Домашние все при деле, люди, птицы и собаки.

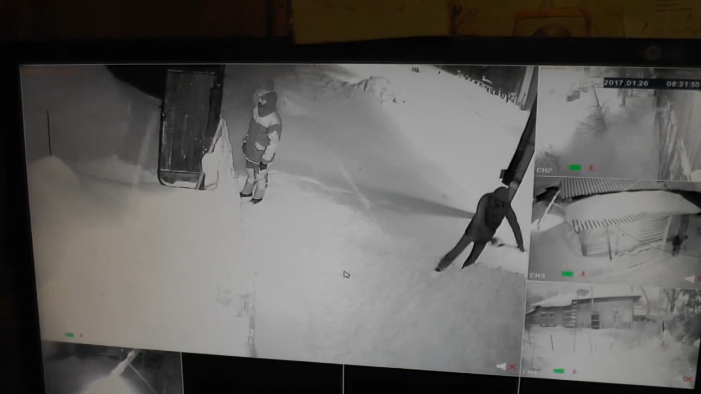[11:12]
26 января 2017 года, четверг. Всю ночь сильный буран идет. У нас называется Падера. Вот вышел там, видимо, Роман стоит. Что-то лопату не дали. А это Никита дальше отбрасывает. А вот здесь, около дома, Володя.
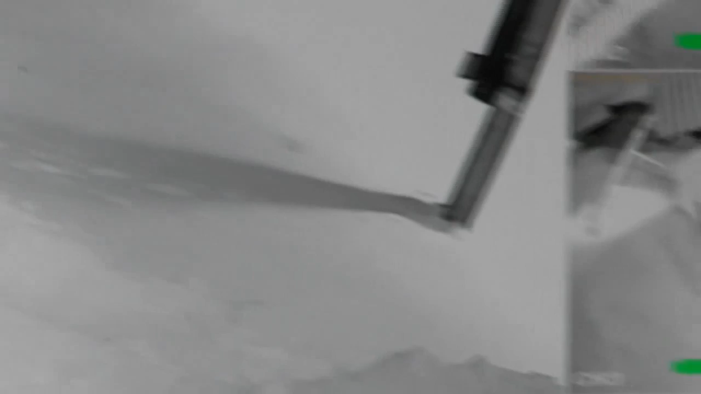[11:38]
Еще Роману-то ничего не дали. Вот он стоит.
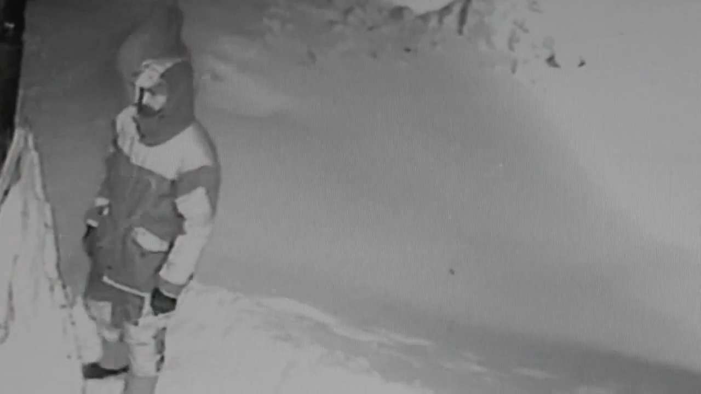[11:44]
Скучает. Орлопат нет или еще? Пошел. Вон работник такой найдет. Наверное, железное есть. И вот утром в городе что, в окно посмотрел?
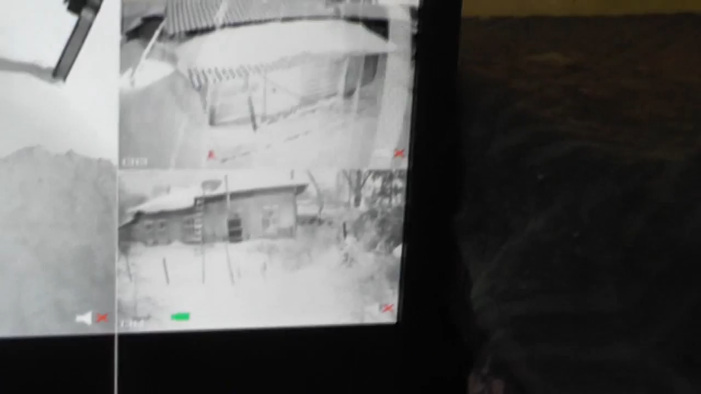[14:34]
Сейчас мы его увидим, как он дальше пойдет. Вот там уже в тумане почти. Вот так. Вот он пошел. Вон там, видать, пошел.
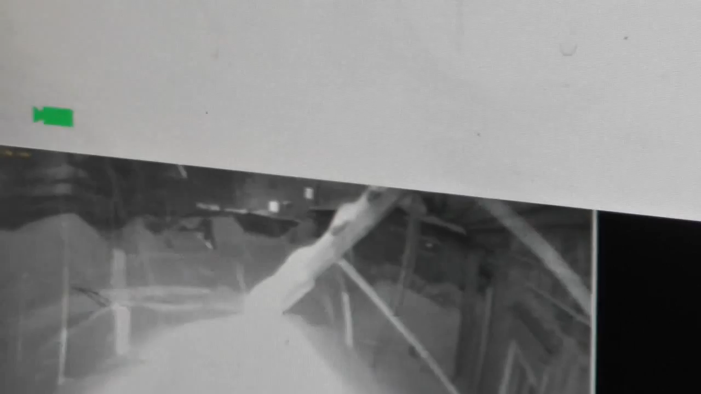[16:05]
Это никак. Так, вон там идет наш брат. Кидает.
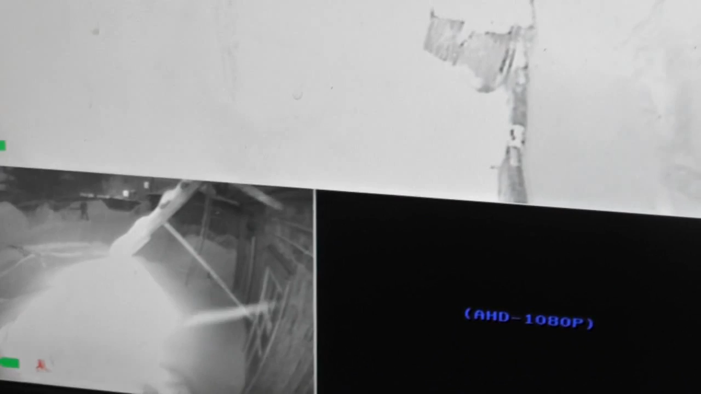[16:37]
Утром молились здесь. Даже вообще не видно было. Сплошняком вот эти.
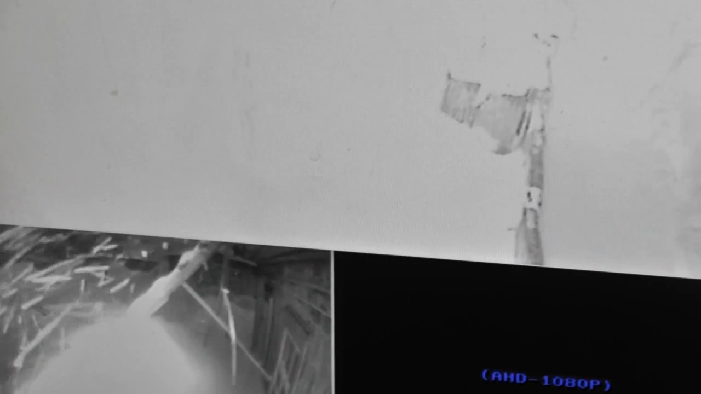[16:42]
Это снежинки так фиксируются. Вот они как. Сколько.
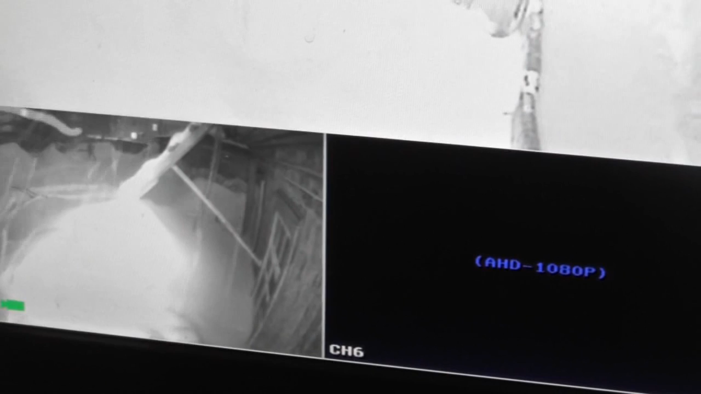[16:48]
Видать. Не видно там. На два метра буквально застилает пурга.